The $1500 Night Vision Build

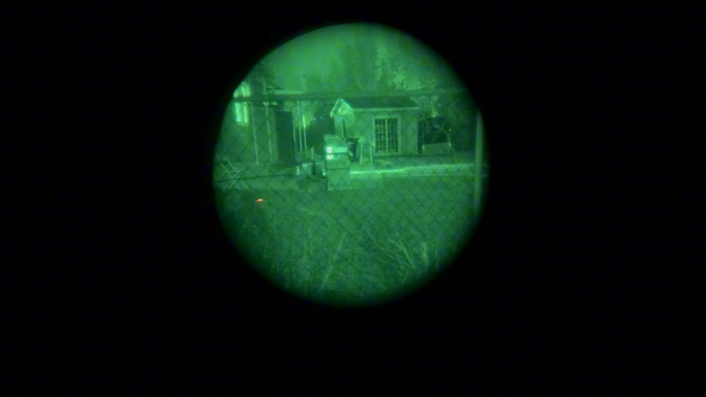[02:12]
just like the movie shrek there's some onions to peel first when buying used nods having
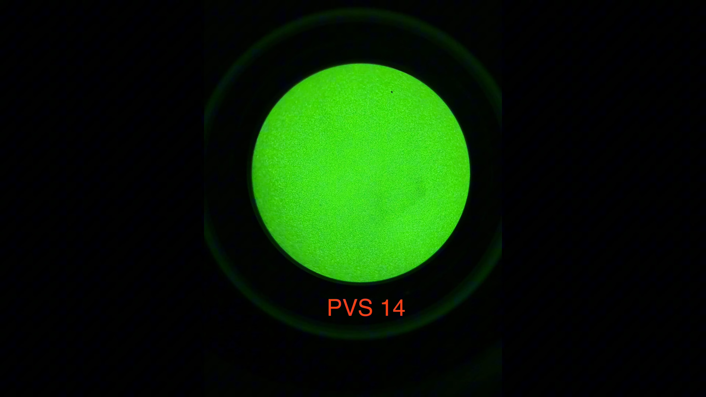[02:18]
a view pointing directly at a white or light color wall helps identify any blems that are present the
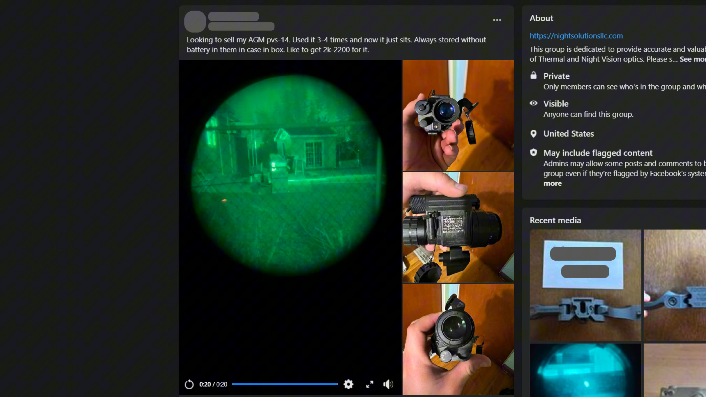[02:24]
fact that this listing doesn't include a clean performance pick may be a little suspect speaking
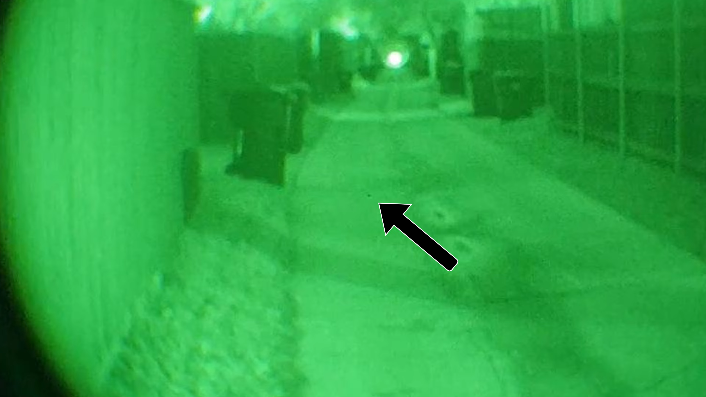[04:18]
and a low price of 1250 bucks this device appears to have it all it can take double a or
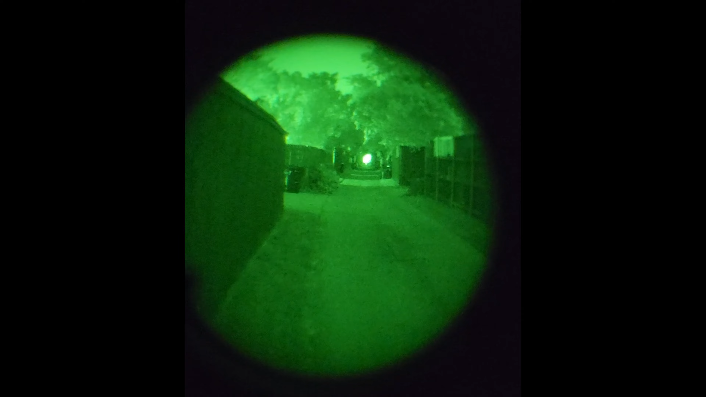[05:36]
on the outer edges notice how the view gets warped
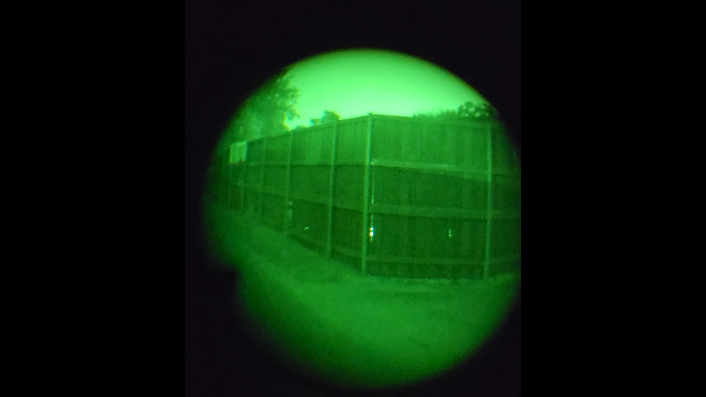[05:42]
while this doesn't make the device unusable comparing it to a pvs doesn't do it any favors
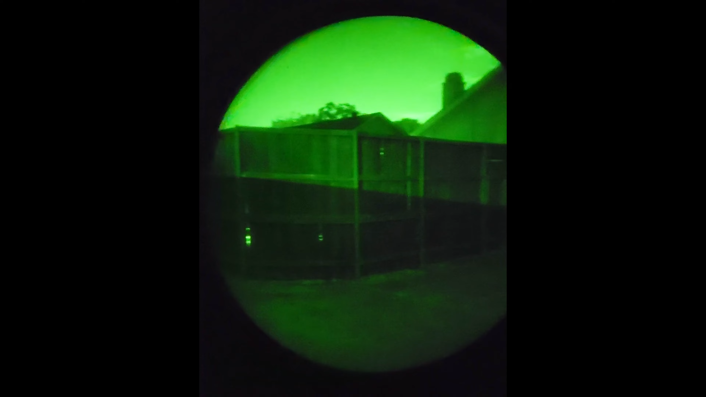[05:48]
the pvs view sweep goes by with little to no distortion that's apparent to the user